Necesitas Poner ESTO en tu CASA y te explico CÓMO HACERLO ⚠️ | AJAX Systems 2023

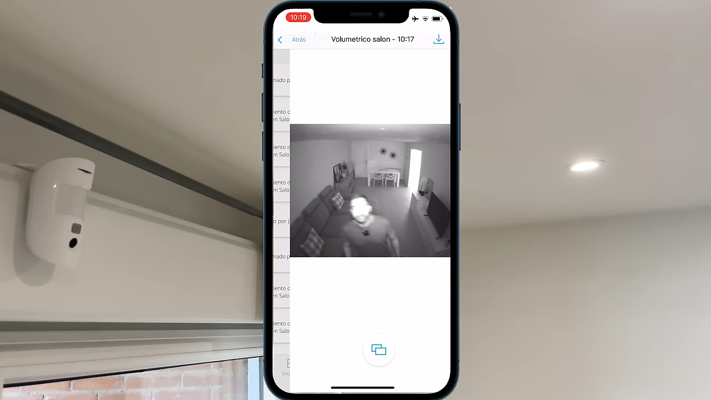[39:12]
pero nos sirve perfectamente para saber si estamos ante una falsa alarma o no y